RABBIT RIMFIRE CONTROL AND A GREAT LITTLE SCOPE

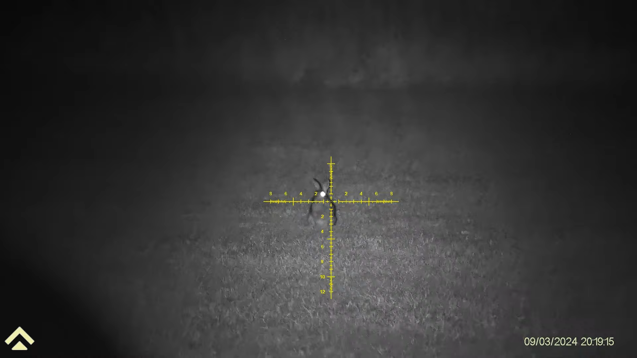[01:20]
It's the LRF model with the built-in illuminator, which to be honest is absolutely brilliant and more than adequate for this sort of stuff.
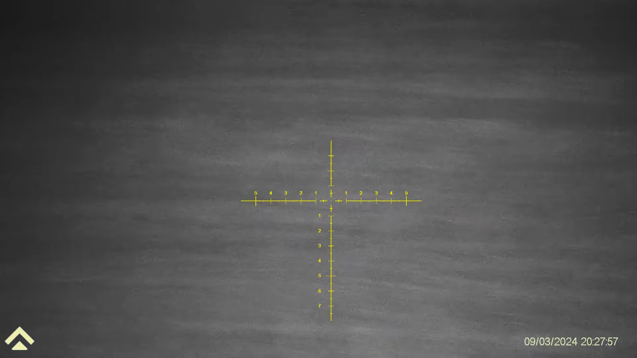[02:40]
You won't be able to see the figure that comes up in the centre of the top screen, but I can see it.
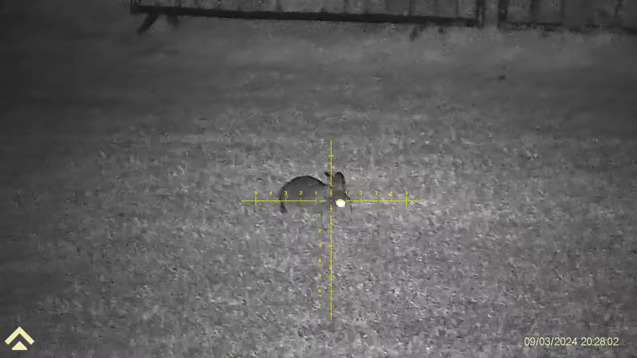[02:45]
I would recommend people have a look at Jim Wood's latest video.
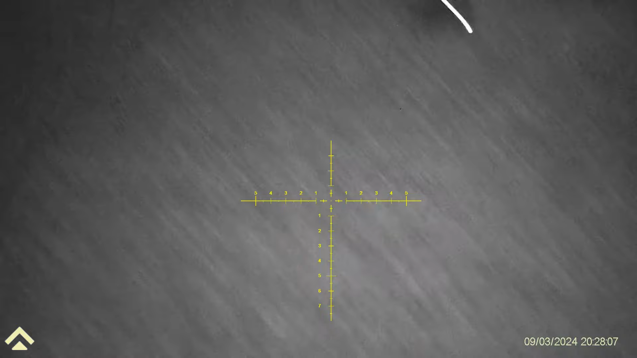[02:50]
He's demonstrating a new thermal scope by GuideSenseSmart. It's an LRF.
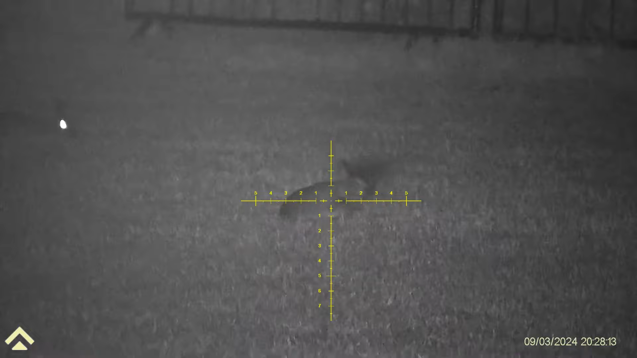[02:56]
And the LRF on that, the box, is right in the centre of the reticle where you need it.
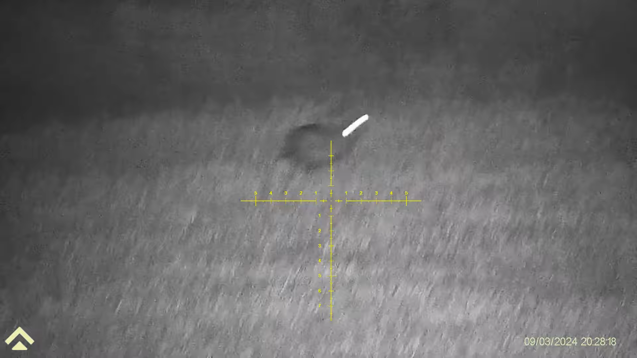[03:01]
And as items are moving either in or out, that information is changing on the go. Just what you want for an LRF. There's no guesswork.
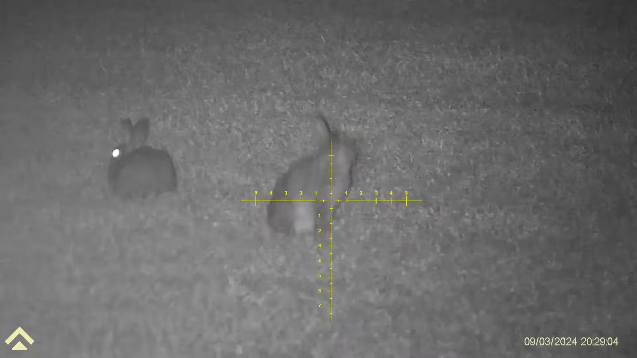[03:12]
It's an absolutely fantastic piece of kit. So, have a look at Jim Wood's video.
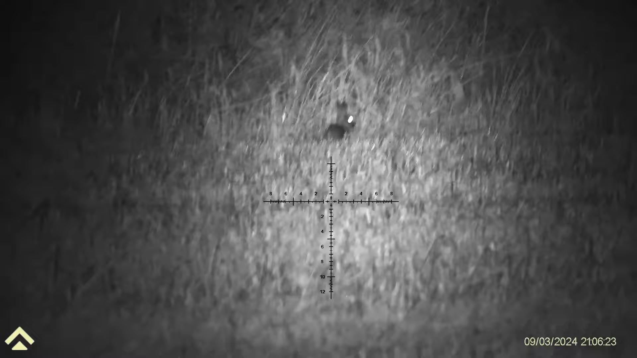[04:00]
The nice thing with this Ark and Zulu is you can change the colour of that reticle just by pressing a button.
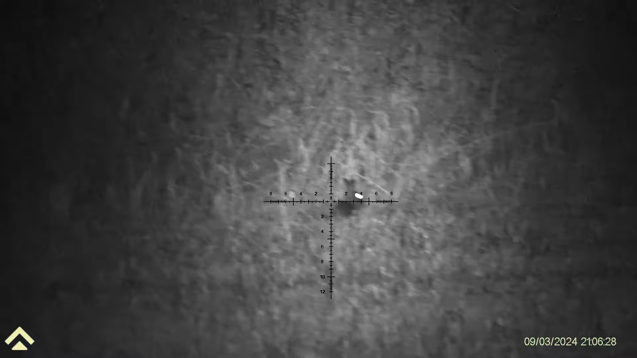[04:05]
You'll see, I'll do that in a minute.
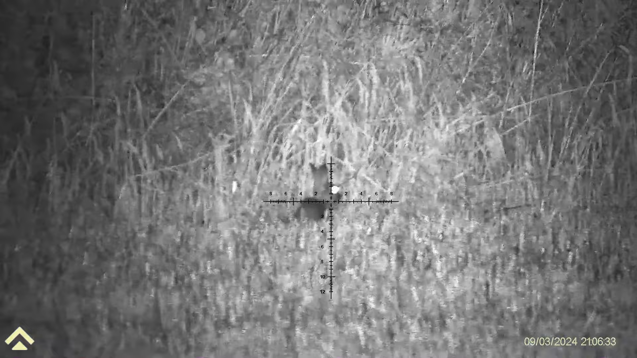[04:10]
You don't have to go into a menu to do this. You just press the back button. There you go. It's a remarkable piece of kit for the money.
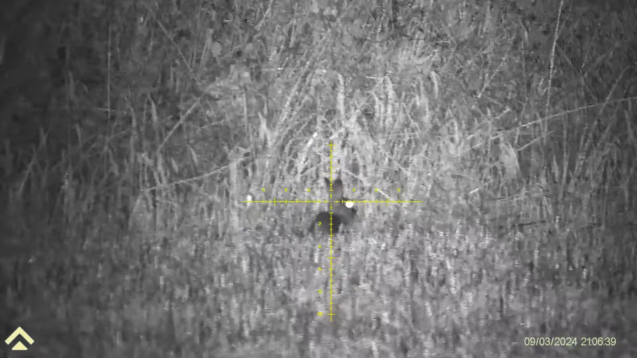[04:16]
A good starter scope. Day, night, widescreen, HD.
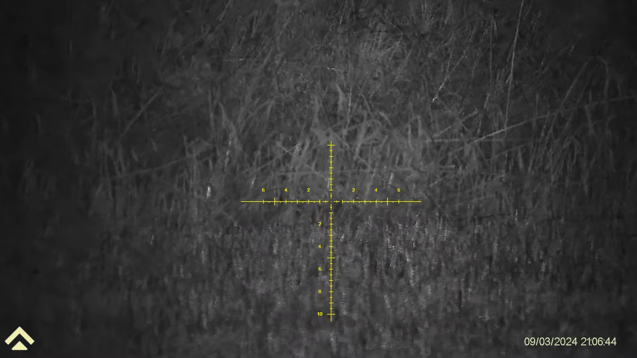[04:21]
Nice and was that, wasn't it? Got its own built-in IR and this is the LRF version.
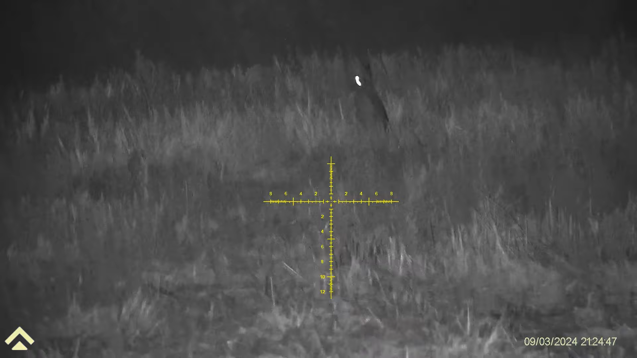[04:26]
I'll put the details at the end of this video.
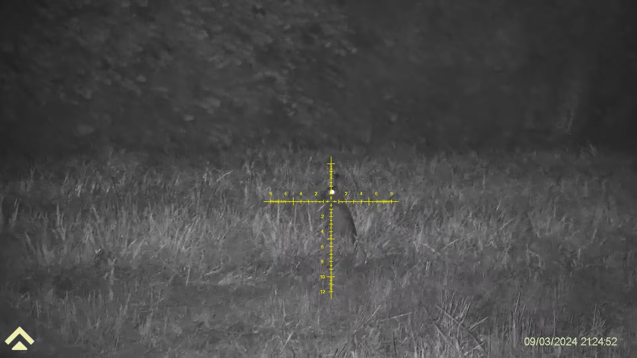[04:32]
There's two versions now. There's the Ark and this one and the new DNT version. Both available from Optics Warehouse. I can see the Ark in front of you right there. Yeah, it's not one.
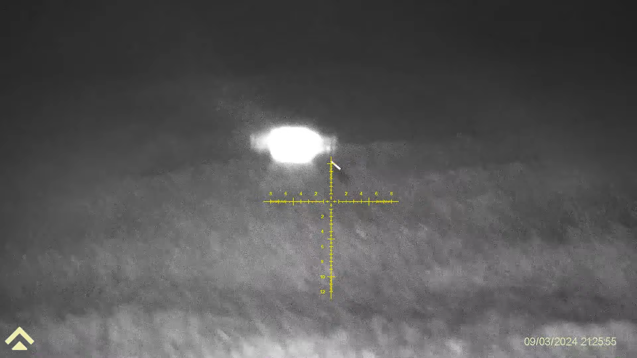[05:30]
That is 66 yards. That was Jim Wood's scope.
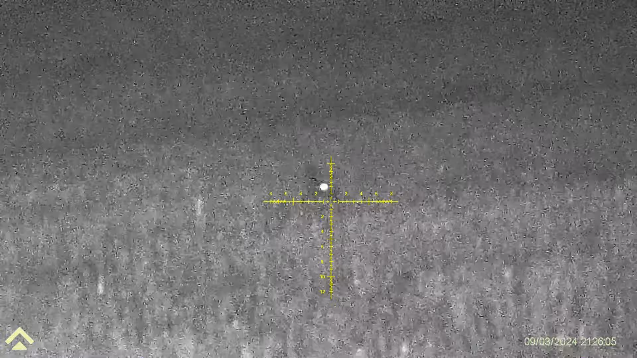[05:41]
Whatever he's pointing at, that will be giving you a reading on that scope.
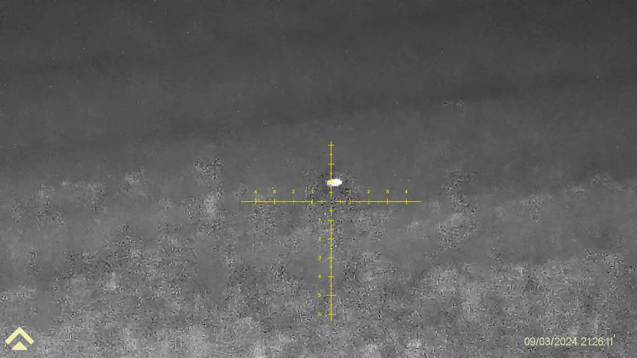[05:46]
And it's continuous as well. So if it's something running into you or something running away, that figure of the distance is changing all the time.
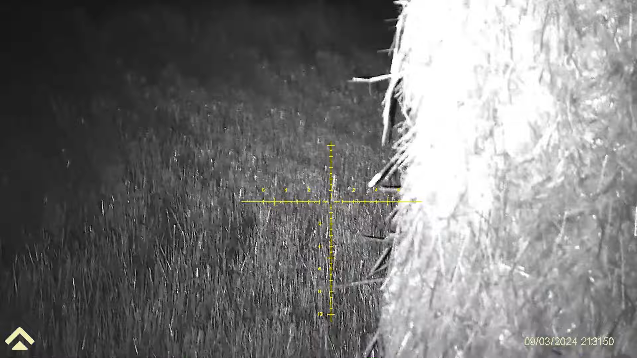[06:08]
It's not in the centre of the screen or down the side of the screen.
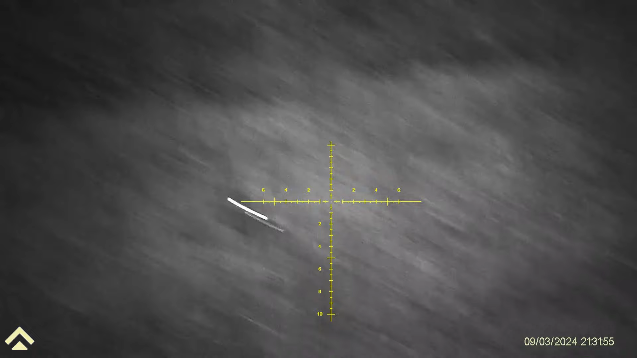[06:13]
I'm just looking at where those bales were because we've seen a couple of foxes running around. So there's a wide-eyed rabbit here. Look. Let's do that.
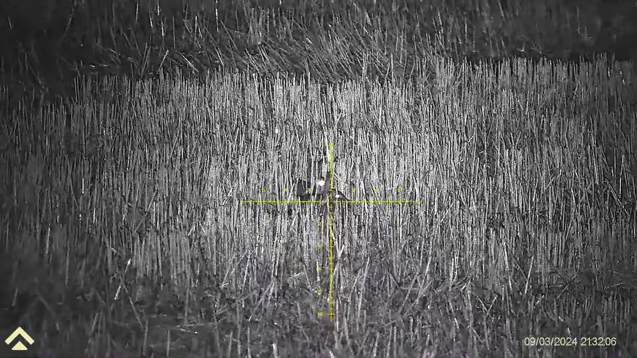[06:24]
His lucky mate.
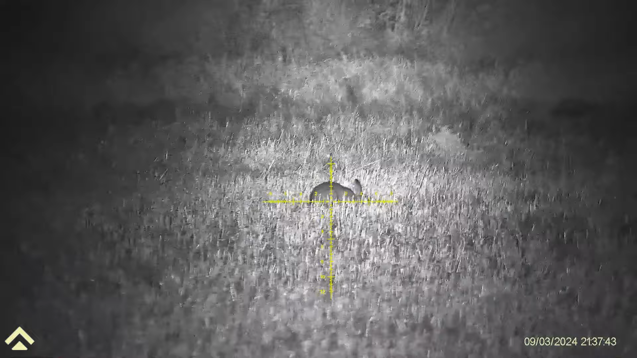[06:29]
How about that for a crystal clear image?
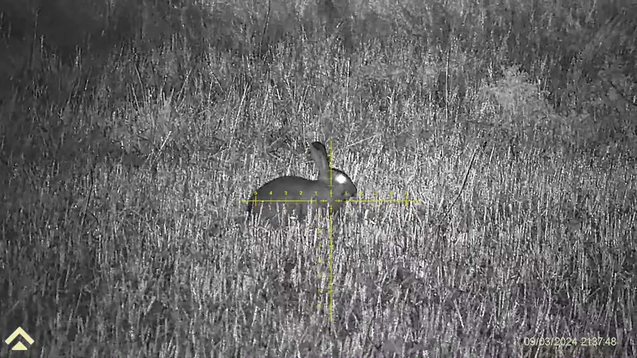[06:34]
Which I'll tell you what, these things take some beating.
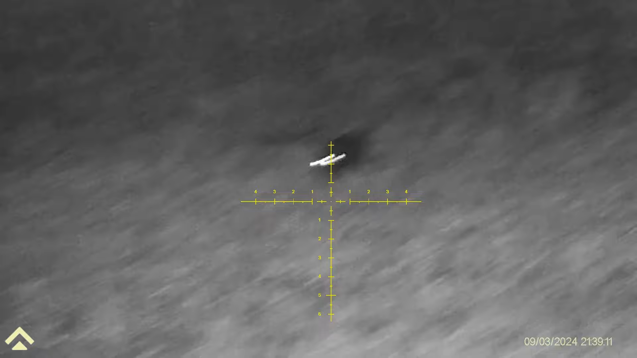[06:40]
So 60, 70 yards these rabbits are.
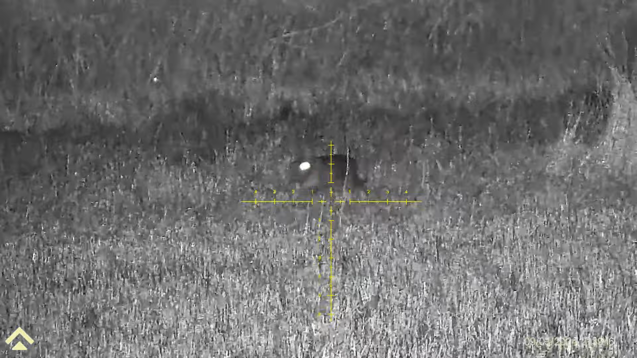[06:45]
You quite easily shoot at something 100 yards with that light which comes with the torch. It's zoomable, focusable.
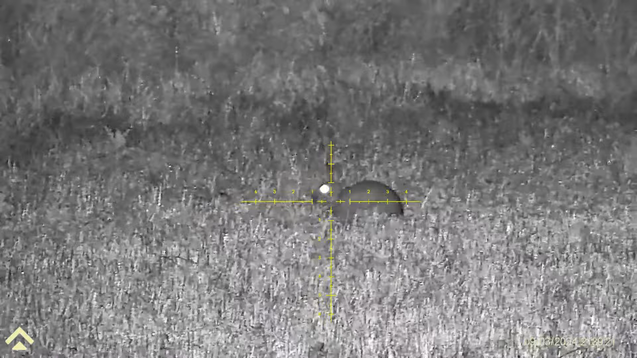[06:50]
So, you know, I've just left this as it is. I've not fiddled around with the light whatsoever.
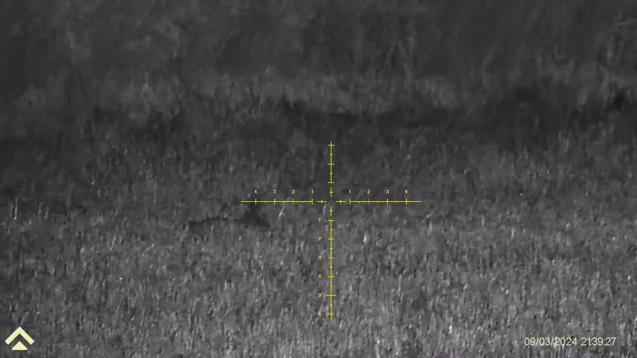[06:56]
Given the brightness, it's on auto setting.
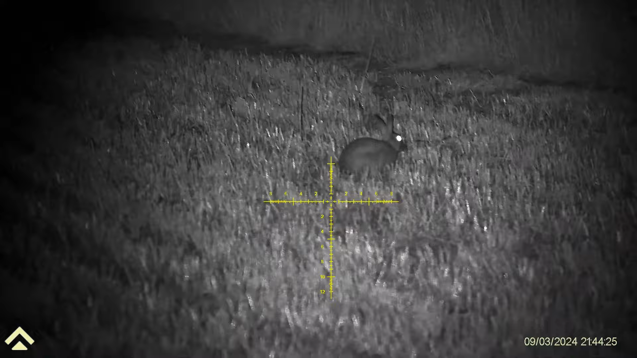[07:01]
So put your scope into standby, switch it back on, and it comes back on auto setting. It's great there to shoot. It's a piece of cake.
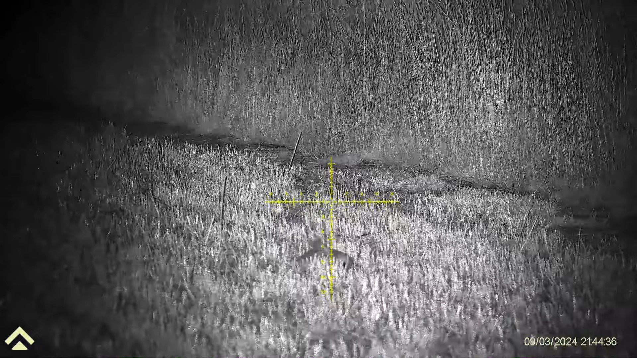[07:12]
Buttons are a little bit fiddly. The zoom focus, the zoom control is a little bit fiddly for my liking. But once you've got used to where it is on that scope, you can get around that. No problem at all.
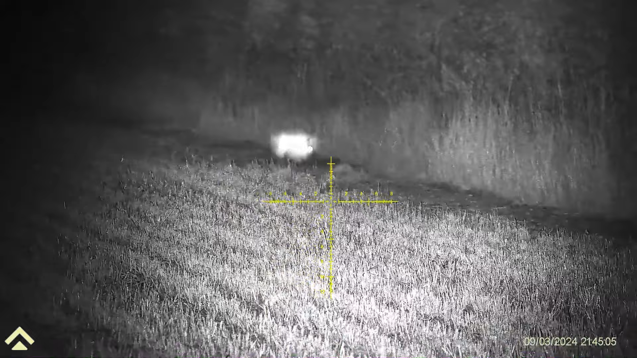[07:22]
17 yards. 70. So I can see that it's written in the top of the screen.
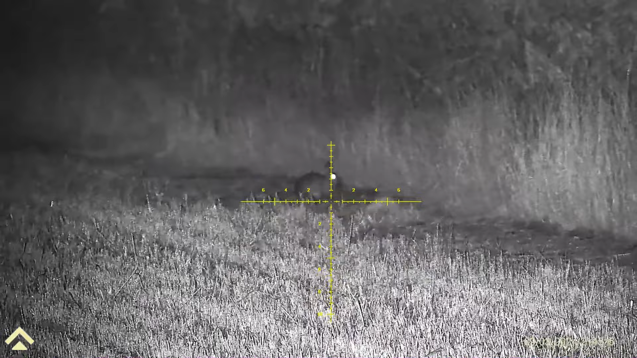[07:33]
It doesn't unfortunately play back for the viewer.
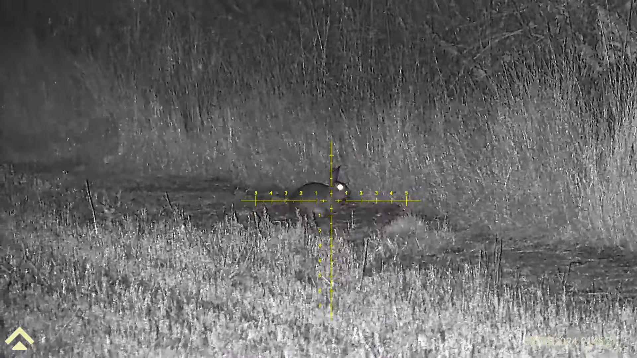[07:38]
So that's something we should speak to the DNT now and ask them if that's a feature that they could put on the bottom of that screen.